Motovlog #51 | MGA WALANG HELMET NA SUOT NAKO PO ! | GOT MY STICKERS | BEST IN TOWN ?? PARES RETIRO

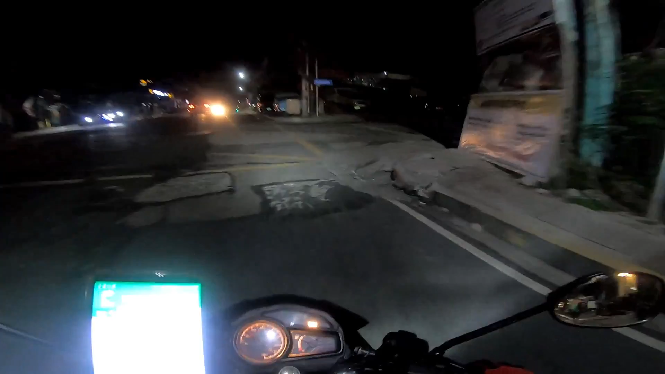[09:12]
Titikman natin kung masarap yung pagkain nila dun. So eto, guys, sa Jamboree Street na tayo. Then pakaliwa tayo sa tinuturo ni Google Map.
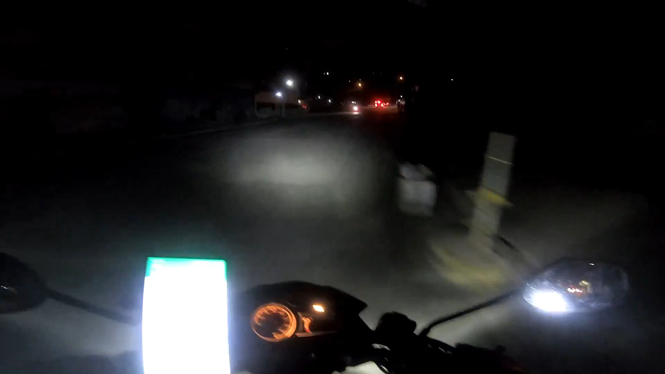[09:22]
Medyo madilim dito sa lugar na to. Walang katao-tao.
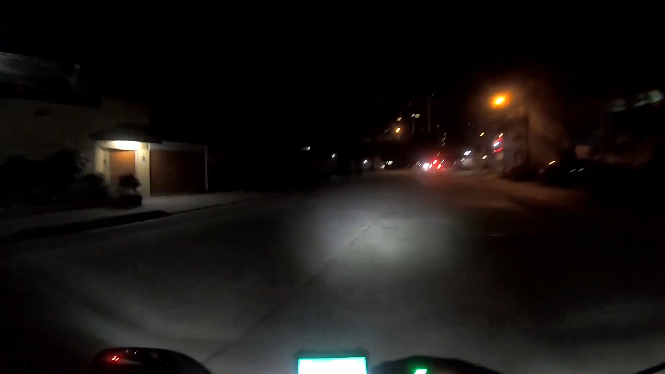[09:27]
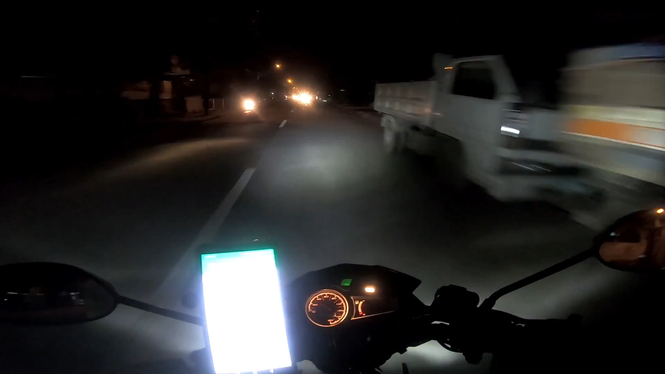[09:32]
Lapit na tayo, guys. Matitikman na natin ang Pares sa Retiro. Oh, ano meron?
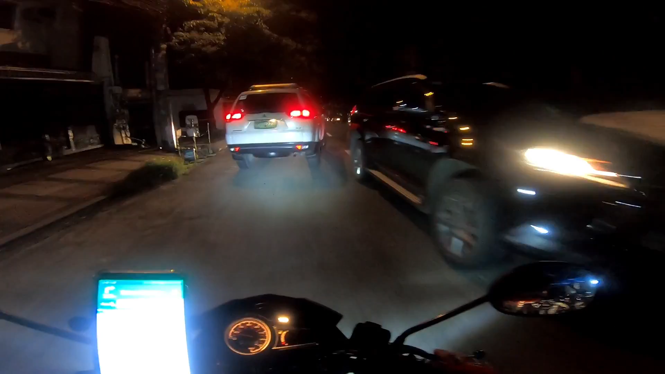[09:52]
Anong ginagawa nyo? So, eto, guys, malapit na tayo.
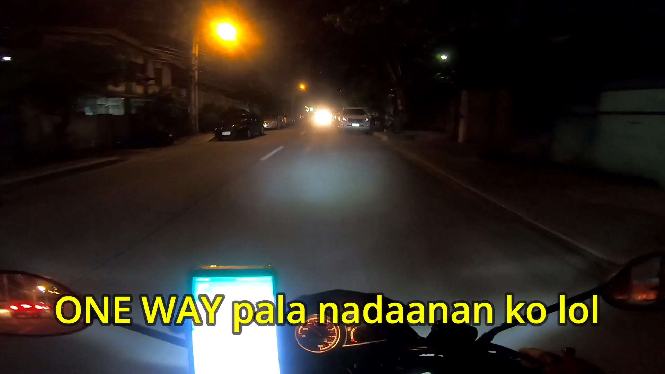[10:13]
Parang one way ata ito na daanan ko. Shit, na malupit.
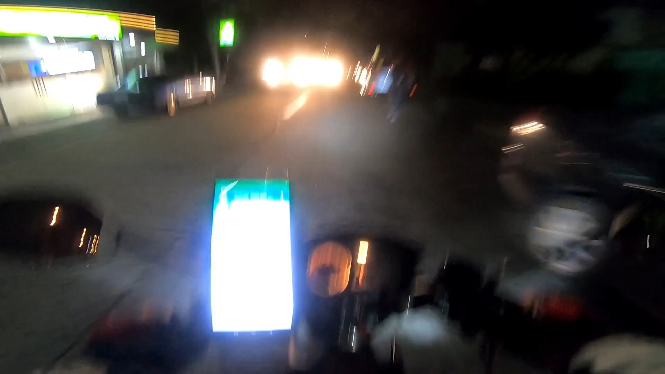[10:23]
Loko-loko talaga si Google Map, oh.
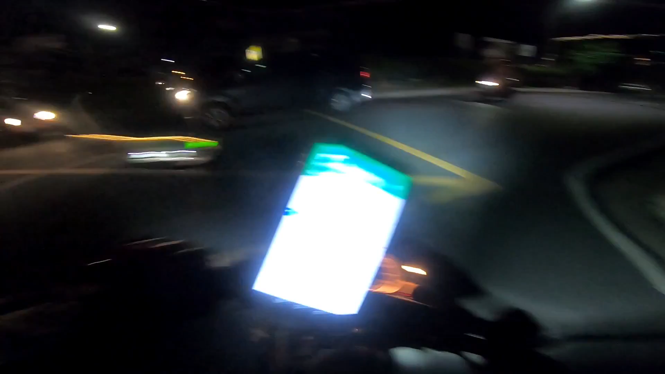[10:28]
One way pala yun. Inayupak yan. Malapit na tayo, guys.
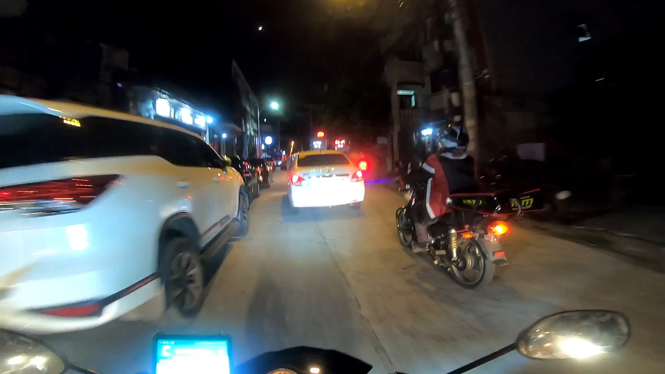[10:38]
Ayan, oh. Kita nyo naman, maraming kainan dito. Wow. May mesa. Siyempre, kumakain rin tayo lagi dyan sa mesa. Natikman na natin mga ano nila.
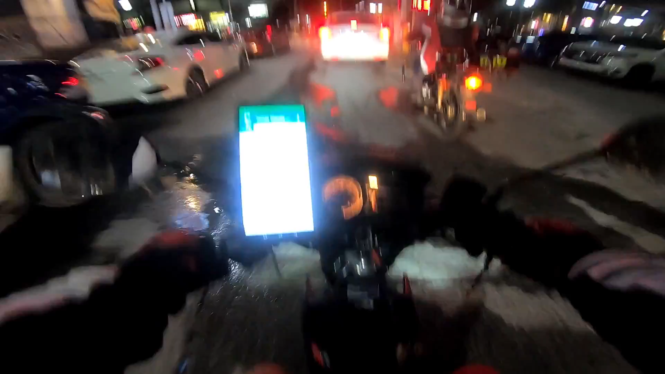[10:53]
Nagugutom na tuloy ako. Daming kainan talaga dito, guys.